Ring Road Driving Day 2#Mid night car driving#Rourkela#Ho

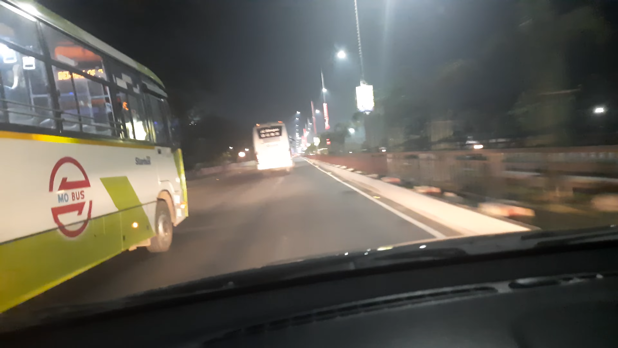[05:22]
ଲାଇଟ୍ରେ ଡବ ଡବ ମାର ଇଏ ଓଲ୍ଟା ଡିରେକ୍ସନ୍ କେମିତି ଯାଉଛି ଏତେ ସେପଟେ ଯିବାର କେଉଁଟା ଯାଉଛି ସେଇ ଉଦିତ ଛକରେ ରାଇଟ୍ରେ ବସିବ ଆଉ